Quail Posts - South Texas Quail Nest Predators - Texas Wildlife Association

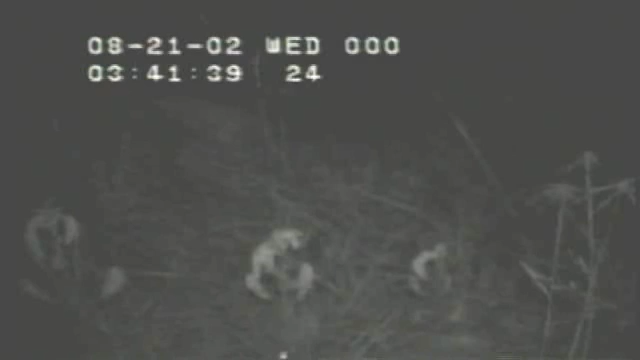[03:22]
And as much as they're a quail nest predator, they're also a key part of the ecosystem, this part of the world. Okay, what you're going to see here is a bobcat coming into the frame to basically clean out a quail nest.
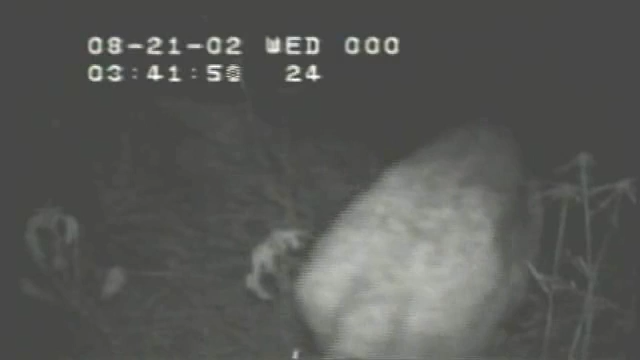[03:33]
You can see it walked in from the left side of the screen to the right, and the animal's digging down into the nest bowl, and you can see the hindquarters of the cat there in the center of the frame. Well, you can see after they're done cleaning out the eggs in the quail nest, then the cat spends a good bit of time
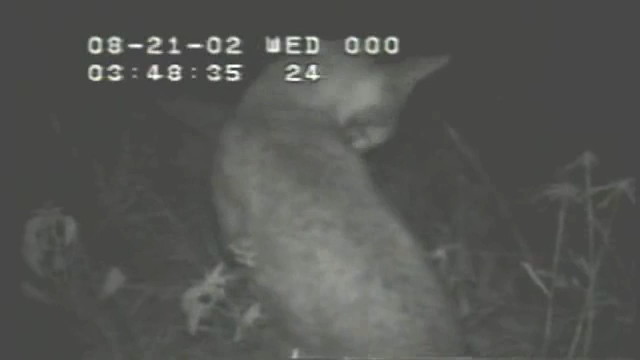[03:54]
cleaning himself up and sort of licking their chops after a meal of fresh bobwhite omelet, I guess, so to speak.